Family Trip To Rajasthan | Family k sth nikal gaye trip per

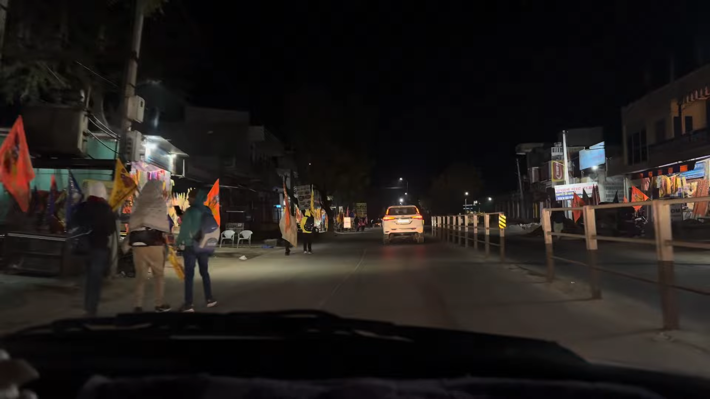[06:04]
गाइस हम पहुंचने ही वाले हैं मात्र 10 मिनट में, आप देख सकते हैं यहाँ से लोग खाटू श्याम पैदल जाते हैं झंडे लेकर।